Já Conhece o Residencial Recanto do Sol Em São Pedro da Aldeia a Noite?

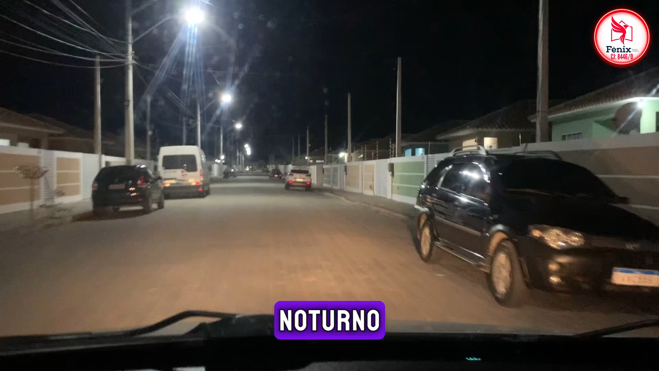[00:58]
olha só pra vocês verem a tranquilidade que é viver por aqui.
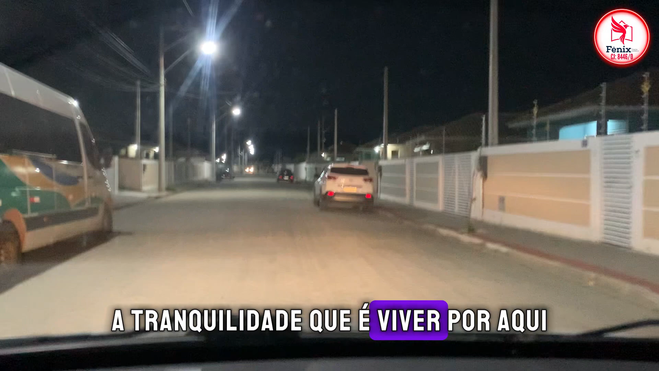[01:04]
Aqui realmente se vive, se vive bem. Ó, a gente já entregou aqui várias casas, mostro pra vocês aqui, vários moradores aqui já, ó.
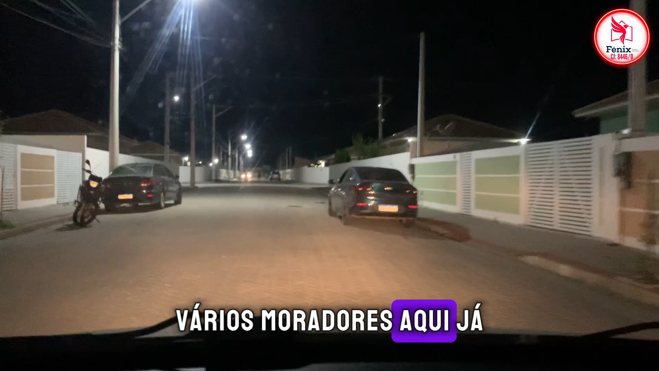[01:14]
E aí um Residencial planejado nesse sentido.
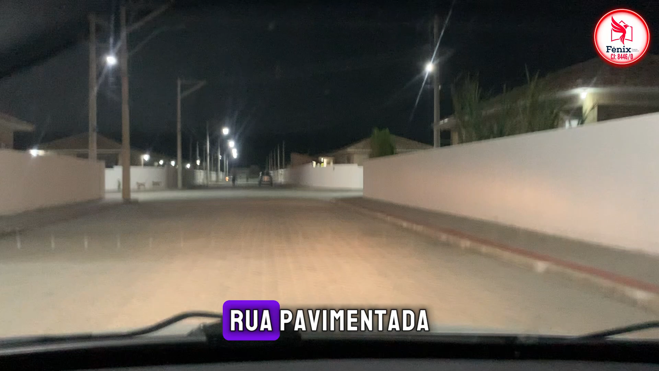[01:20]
Rua pavimentada, tem a parte de rede de água, rede elétrica, iluminação em LED, as ruas são largas aqui, então são bem largas pra que você possa estacionar de um lado e do outro. E não tem aquela questão de ter que ficar espremido, passando carro, nada disso. Olha só pra vocês verem aqui.
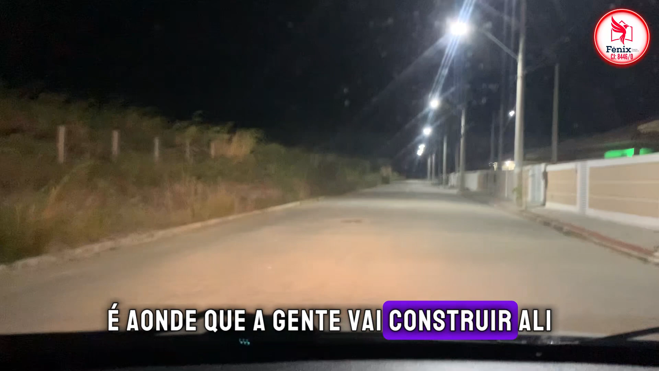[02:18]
Onde que a gente já está iniciando ali uma nova quadra,
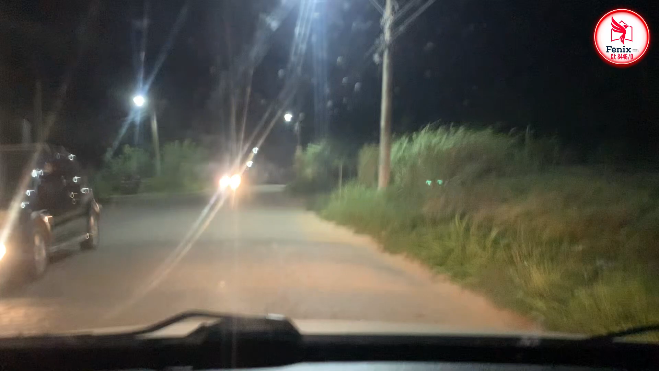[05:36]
estar investindo aqui na região nesse sentido de trazer uma farmácia,
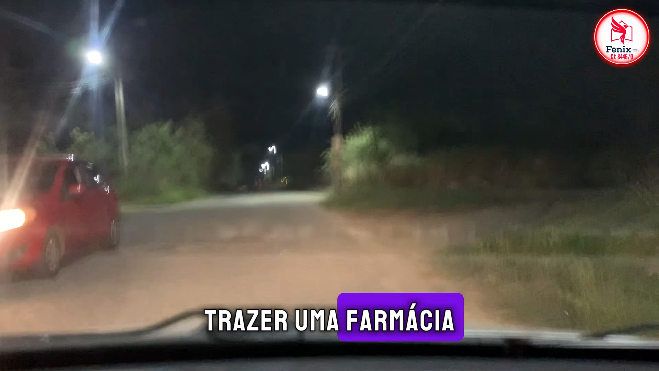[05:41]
trazer um mercado, uma padaria, uma lanchonete e afins. É isso, pessoal. Passei aqui pela Rua São Paulo. Tô na Estrada do Sal. Do lado direito, Iguaba Grande.
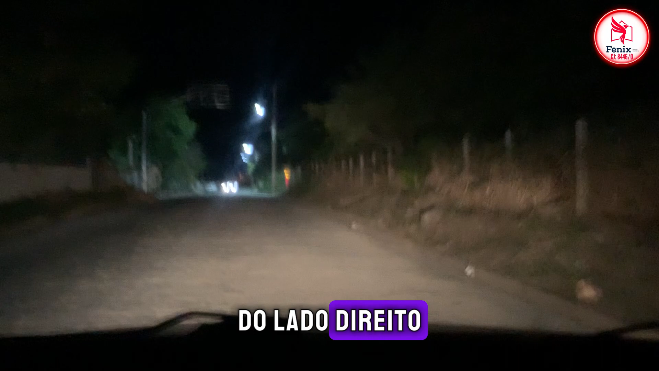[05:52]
Do lado esquerdo, São Pedro da Aldeia. A gente tá aqui na divisa das cidades. E já tô chegando aqui, ó, na Amaral Peixoto pra mostrar pra vocês aqui o nosso acesso.
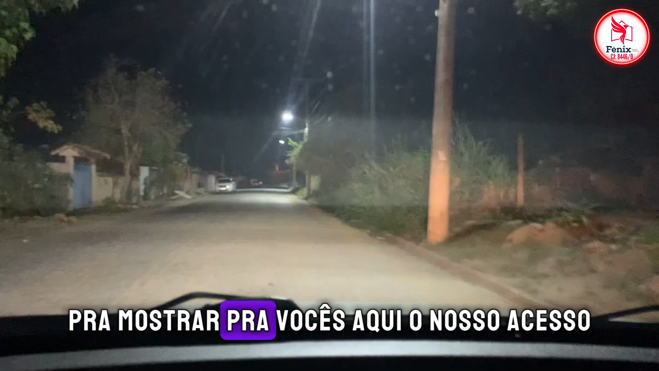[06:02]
Geralmente, eu faço de forma inversa. Entrando aqui dentro do residencial. Hoje, eu tô fazendo aqui, saindo. E um passeio noturno aí.
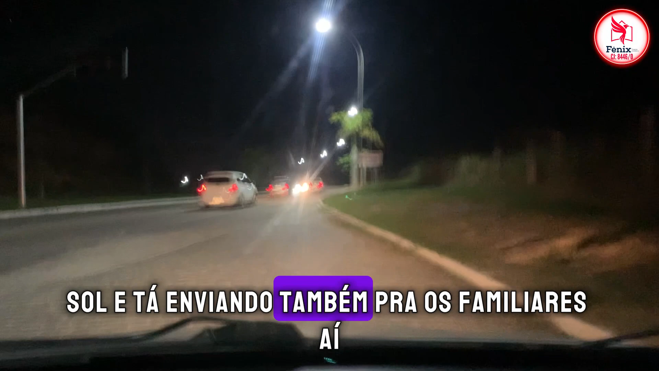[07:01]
Pra eles poderem entender um pouquinho do residencial Recanto do Sol. Aqui já é Amaral Peixoto. Tô aqui bem no trevo aqui, ó.
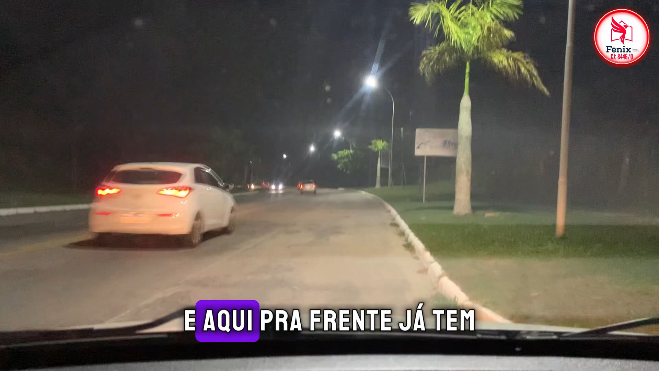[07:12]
E aqui, pra frente, já tem a cidade de Iguaba Grande.